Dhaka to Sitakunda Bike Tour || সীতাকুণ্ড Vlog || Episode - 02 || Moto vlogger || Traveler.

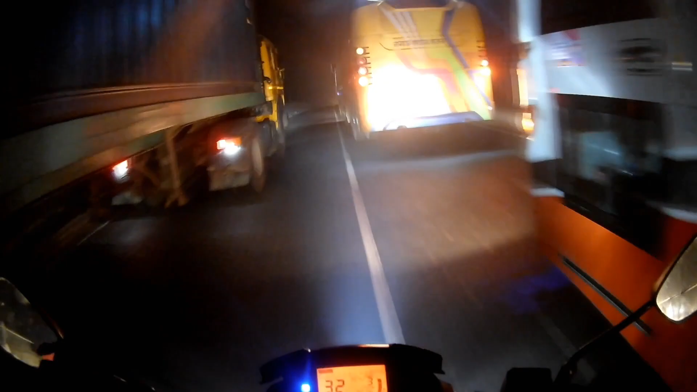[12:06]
সেখান থেকে মেবি মিয়ামি 7 কিলোমিটার।
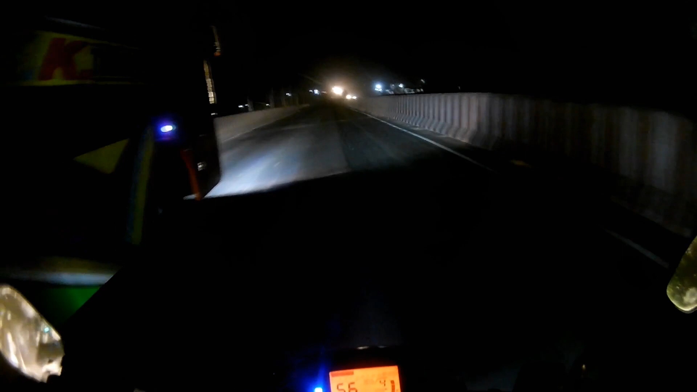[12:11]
আচ্ছা মায়ামি রেস্টুরেন্টে চলে আসছি, আমি এখানে কিছু সময় ব্রেক নিব, দেন এখান থেকে আমার রওনা দিব, কি ব্রেক নিব, হালকা রেস্ট নিব, এছাড়া আর কিছুই না।